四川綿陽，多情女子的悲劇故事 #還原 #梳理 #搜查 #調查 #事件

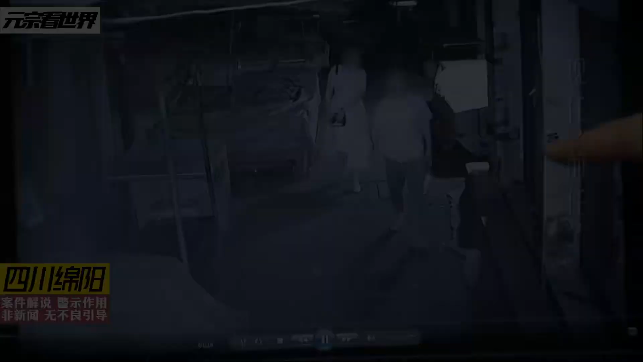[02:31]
伤症0点39分安徽冯月走到监控镜头下方的时候
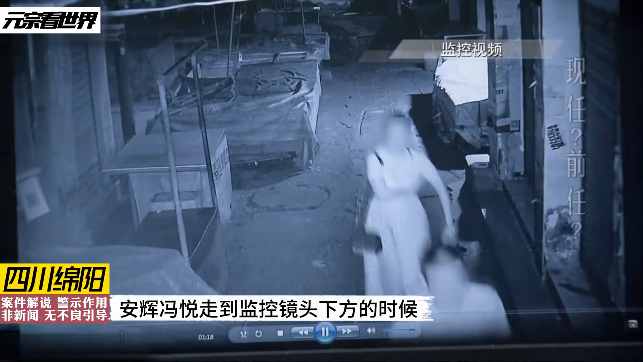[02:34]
安徽可能忘记买生活用品了于是把手里的东西递给冯月叫冯月在这里等安徽则远路返回安徽刚